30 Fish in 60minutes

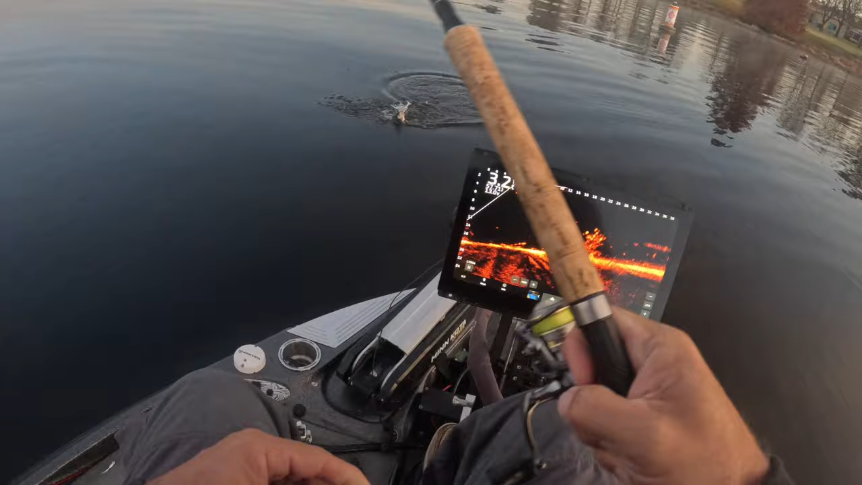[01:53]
there's our first fish that would be at least a 10 incher and the time is 6 36 guys and i wish i had picked a spot that was uh had more fish in it because we're probably going to have to move
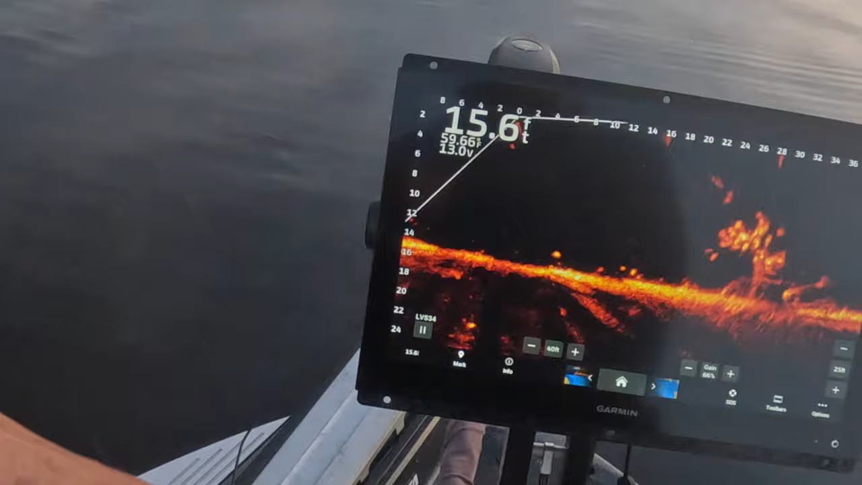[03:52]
On screen: depth 15.6 ft
that's a keeper played him like a fiddle so so so so so
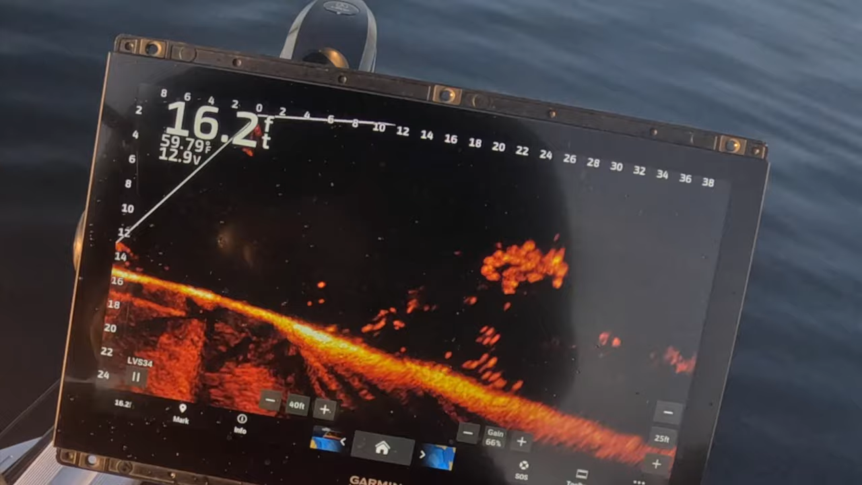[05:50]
there's a good fish found ourselves a school moving in now now these fish are moving but at the same time they seem to be pretty darn active they're actually peeling off the moving pile
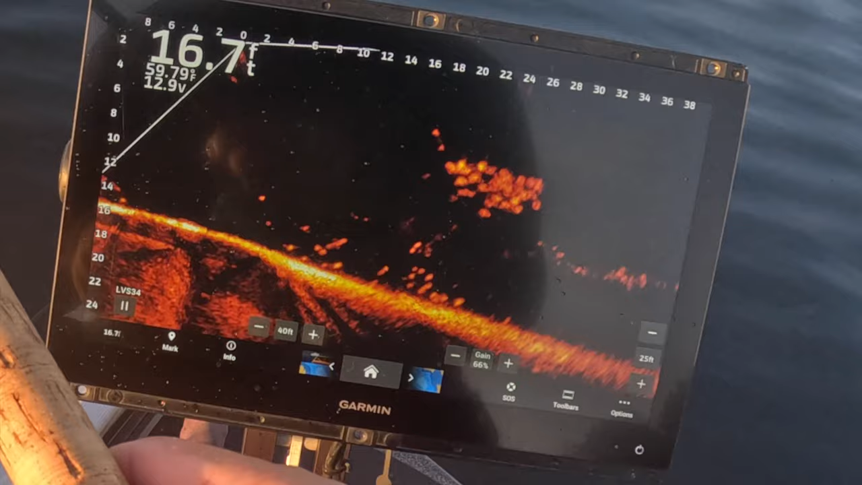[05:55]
On screen: depth 16.7 ft
see how they come right there to it boom we got them so that's a really active pile even though they are moving i always say that's definitely a good keeper there um i've always said that moving fish they tend to have a goal in mind so they don't want to
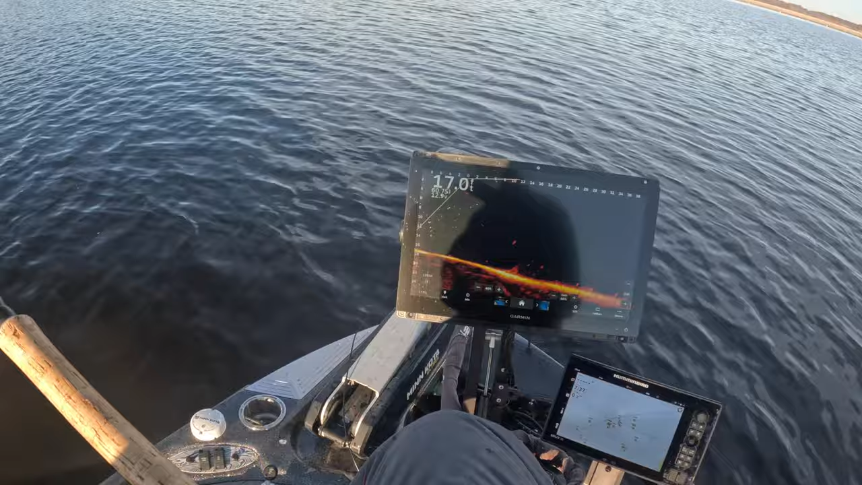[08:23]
all right current number is 20 and we it's been an hour so 20 fish in an hour not very good but we've had to really move around quite a bit um which takes a lot of time so i could have went to a spot that i knew that had a gazillion fish but unfortunately i didn't so i think it's going to take us another 20 minutes maybe to get these 10 fish but as you can see on the screen tons of fish right here all right guys i'm deciding to make a run over here with my trailer motor so i know i'm